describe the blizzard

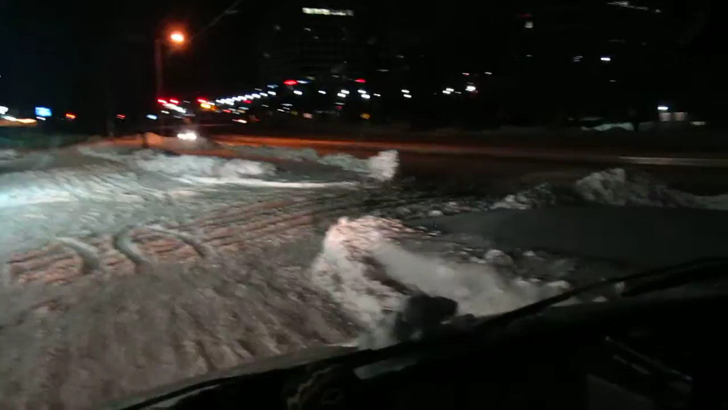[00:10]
We still have, you know, we've got roads that are barely passable, and we've got mountains and mountains and mountains of snowbanks.